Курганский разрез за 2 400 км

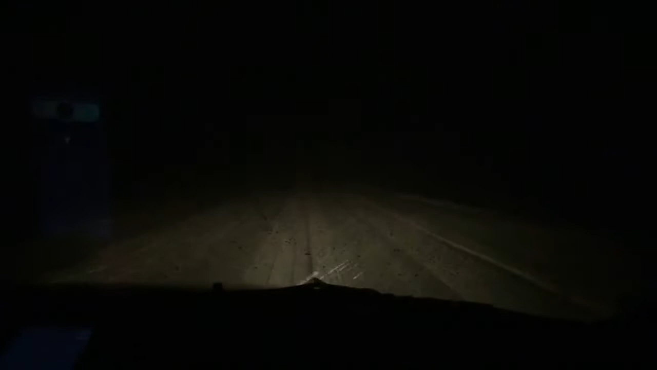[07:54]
Солнышко было тепло Все сейчас где-то плюс 2 И снег до Челябинска Километров наверное 150 осталось От Кургана вот такое Началось Началось Сначала дождь Теперь вот это Хорошо мы девчонок на самолете отправили Хоть за них не успокоиться